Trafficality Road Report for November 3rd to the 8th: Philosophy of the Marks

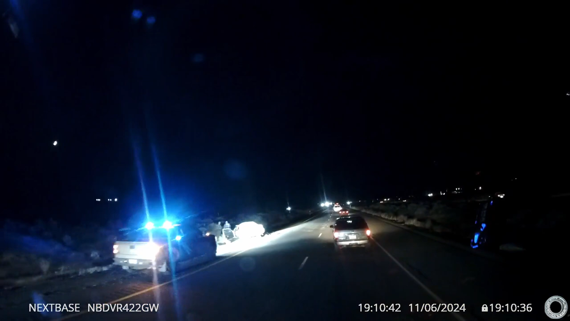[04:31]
Yikes. Stuff on the ground there.
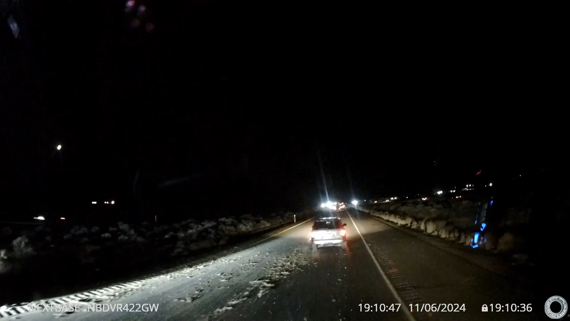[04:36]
Risk running it over, whatever the hell it is.
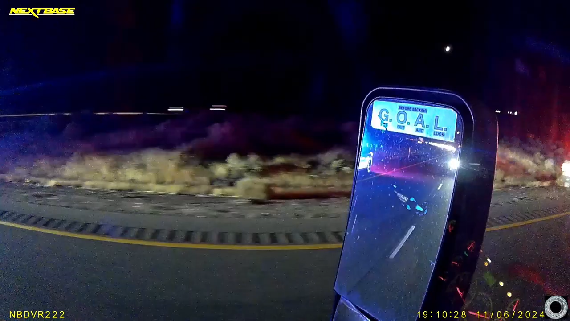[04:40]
Yikes. Stuff on the ground there. Risk running it over, whatever the hell it is.